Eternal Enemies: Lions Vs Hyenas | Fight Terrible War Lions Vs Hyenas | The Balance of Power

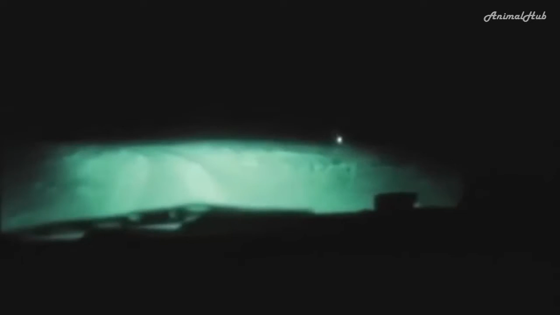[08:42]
It's a really exciting scene.
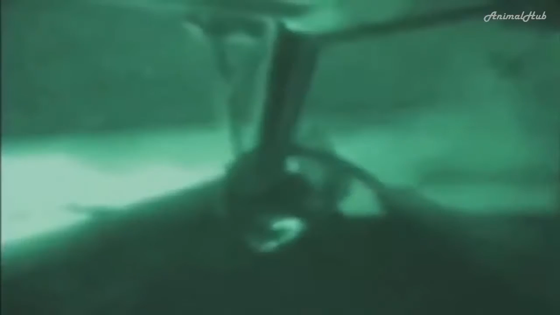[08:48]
There's a hyena running in front of me on the road right now.
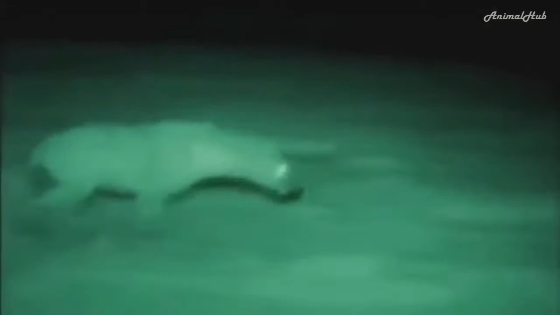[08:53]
And the way he's running, I imagine he's going for a kill, so I'm going to stop and listen right now.
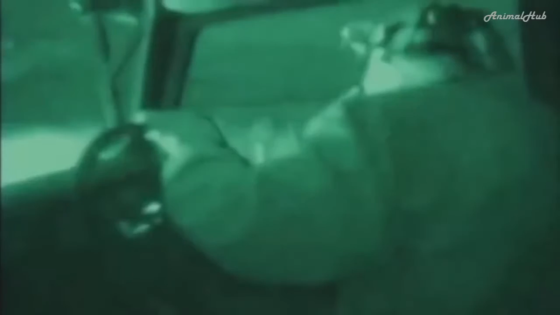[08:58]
What Paula and Tom are seeing leads them to rethink the conventional ideas about hyenas and lions at night and day.
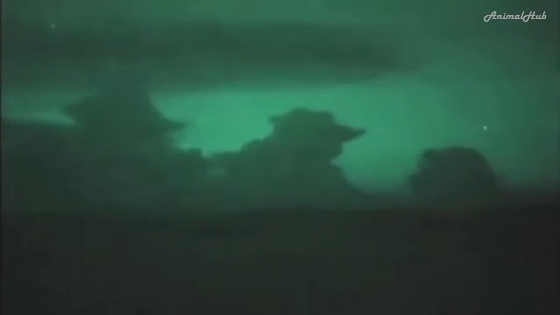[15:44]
The only camera on the planet powerful enough to see in total blackness even picks up stars invisible to human eyes.
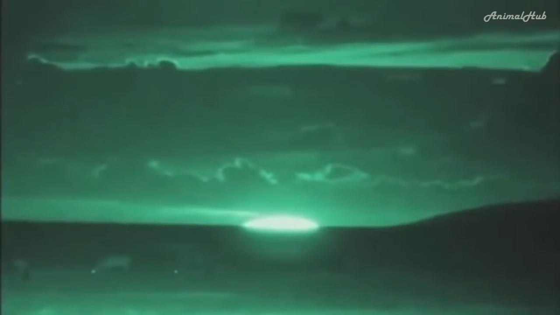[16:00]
Suddenly, the landscape is illuminated as if by searchlight. Even so, humans can still only just pick out shapes. But to the grazing animals, it's as clear as day.
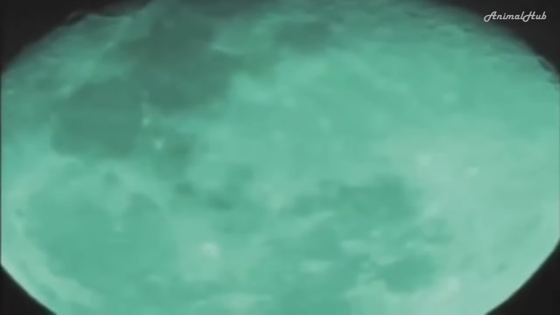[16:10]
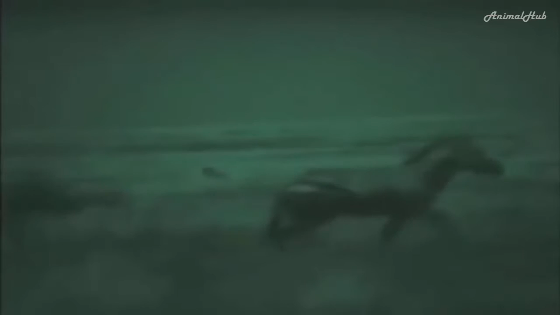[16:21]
The camera reveals crouching lions invisible to the naked human eye.
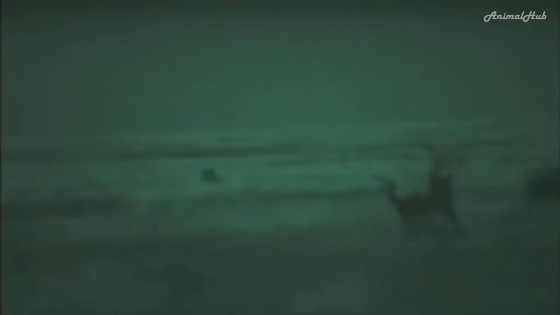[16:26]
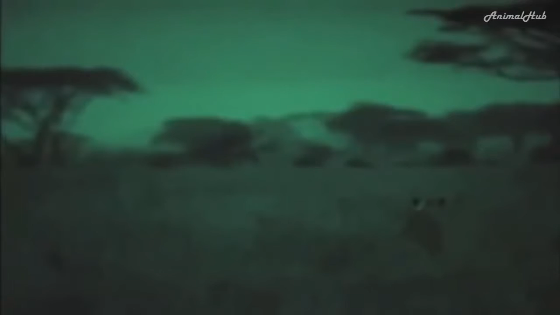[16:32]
A night ambush could prove more successful. These two lionesses have detected a herd of wildebeest crossing a track.
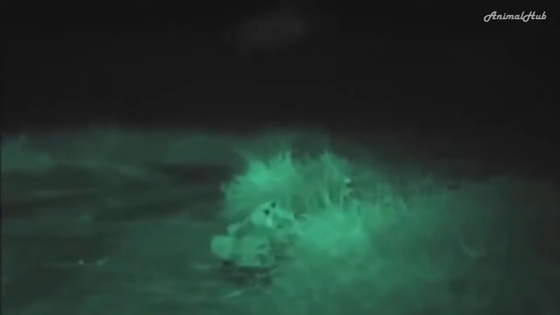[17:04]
The pair near the crossing point and squat down, well screened by vegetation.
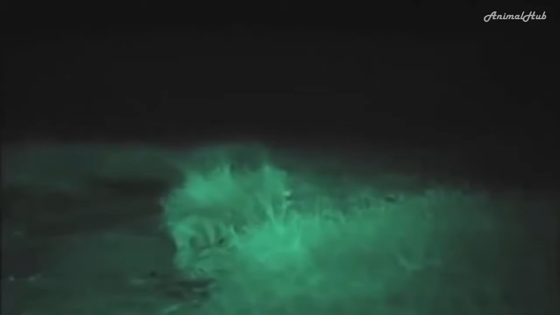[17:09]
One crawls into position to jump a victim.
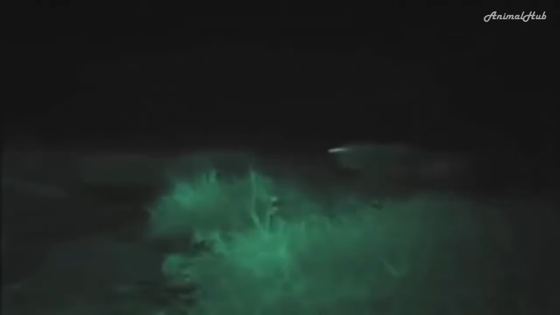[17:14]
A quick dash and it's soon over.
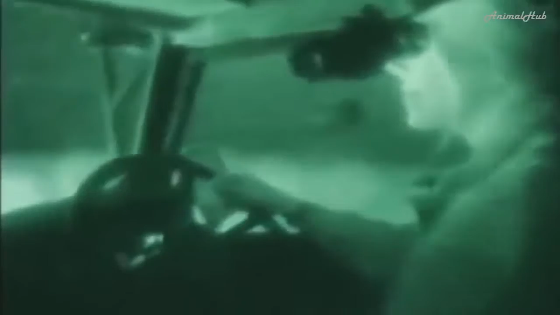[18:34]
Paula White's night vision goggles work because they and the camera see in the special infrared headlights of her Land Rover.
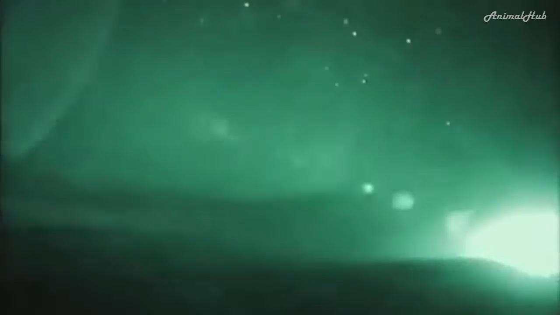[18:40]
I think the ability to use this sort of invisible light to observe animals,
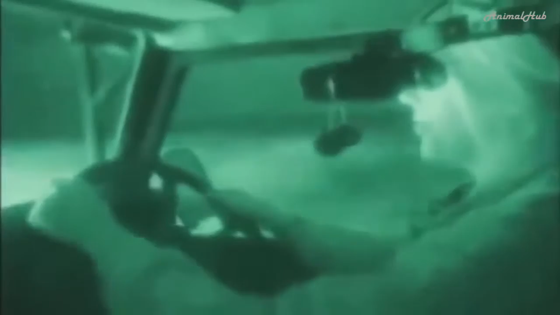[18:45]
nocturnal animals, in their natural environment is really quite a breakthrough for research.
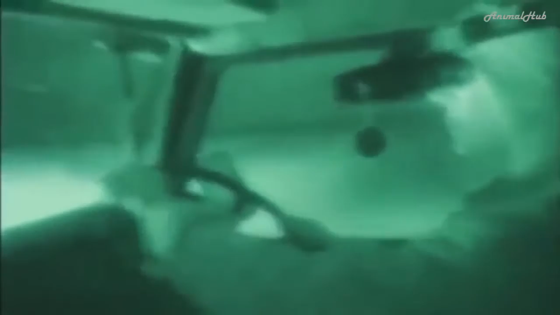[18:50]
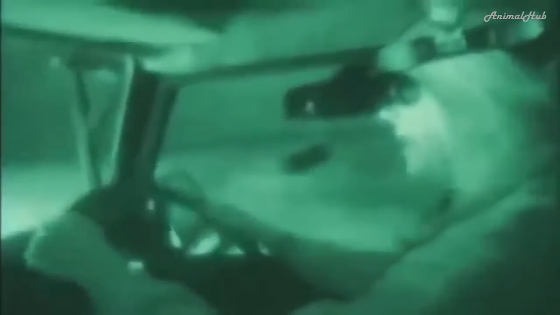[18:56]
Certainly I didn't begin to see the full range of hyena behaviors until I started coming out at night and using this sort of special equipment.
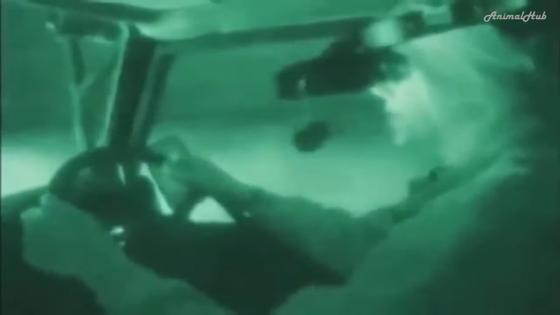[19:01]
It was very frustrating to me otherwise, because as dusk was falling and my own ability to observe them was, ending,
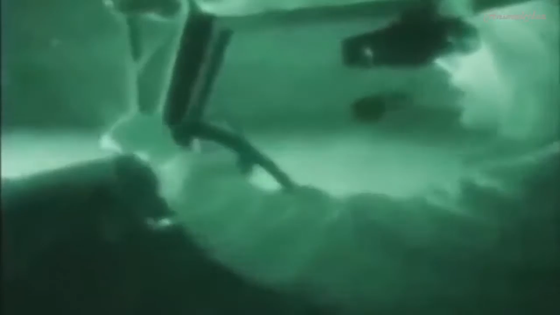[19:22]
I'm seeing things that I've never been able to see before.
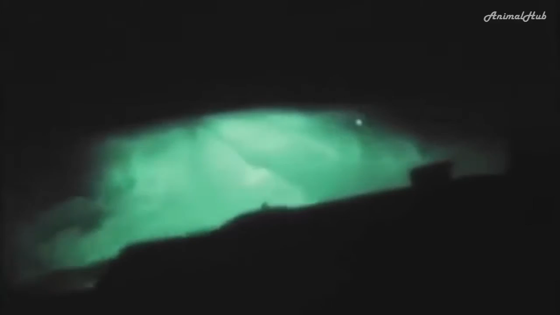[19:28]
Now Paula can see in the dark, but it's her hearing that guides her.
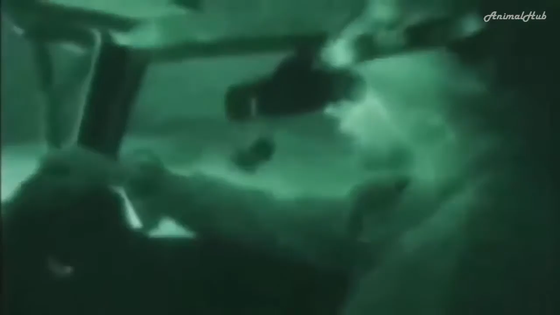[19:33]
You often hear hyenas whooping at night, and that can mean any number of things. They're advertising their own location, they're trying to find other clan members.
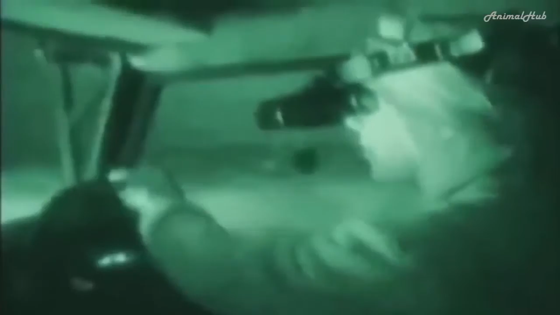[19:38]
But the one sound that you really associate with a kill is a giggle.
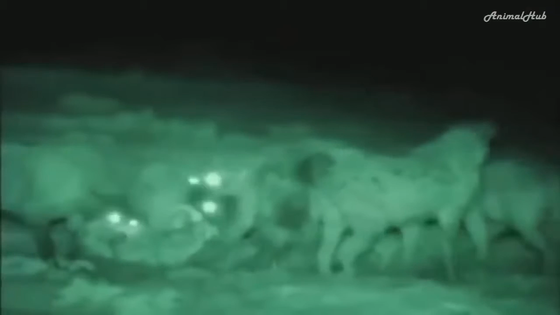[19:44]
And actually, that's where the term laughing hyena came from. But that's the sound I really associate with kills.
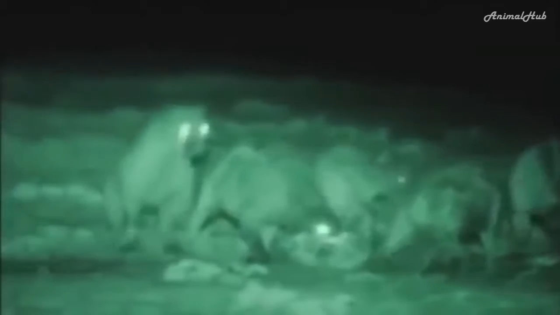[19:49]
And it's a thing that other hyenas and lions hone in on as well.
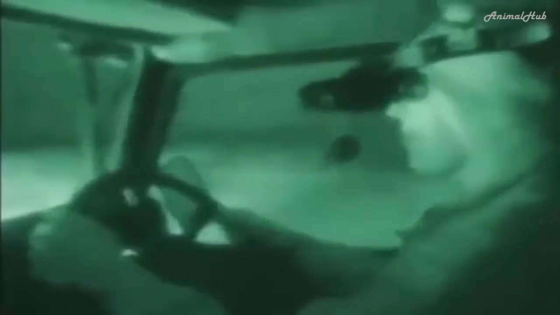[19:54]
So really, driving around like this at night, using this enhanced vision and listening for kills, I'm behaving very much like a hyena, and there's one right now.
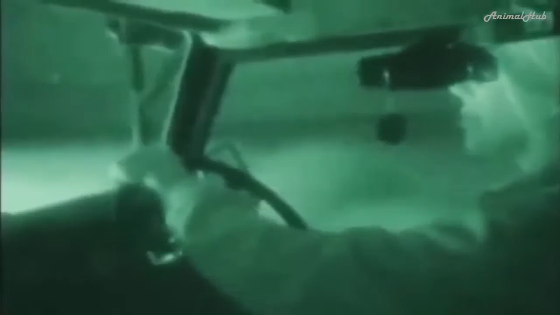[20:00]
I can see it going through the grassland. A
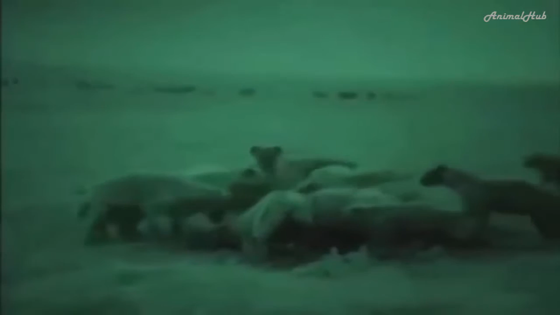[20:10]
Hyena's jaws are among the most powerful of any animal species.
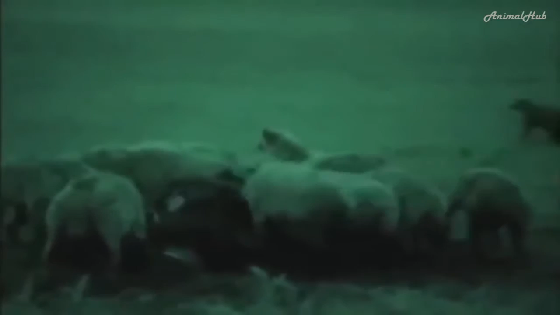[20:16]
The sharp front teeth shear through skin and meat. Their jaw muscles are as big as a man's arm.
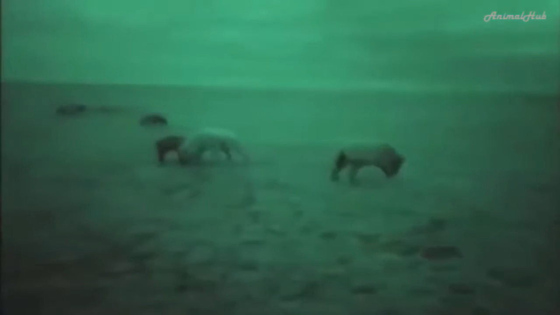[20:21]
At the back of the hyena's mouth, huge crushing teeth are strong enough to crunch up solid bone. Yet, it's a remarkably peaceful scene. Male hyenas are nature's gentlemen when it comes to sharing a kill with their clan.
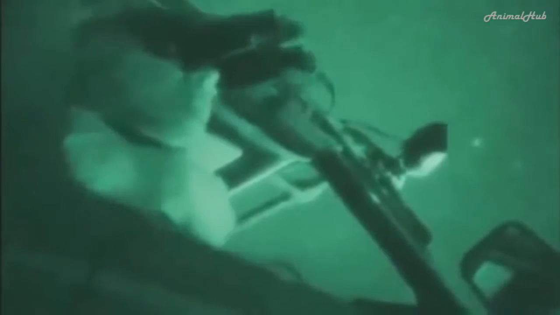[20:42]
Although the hyenas gulp down their meal, lions arrive in time to take the food from their mouths.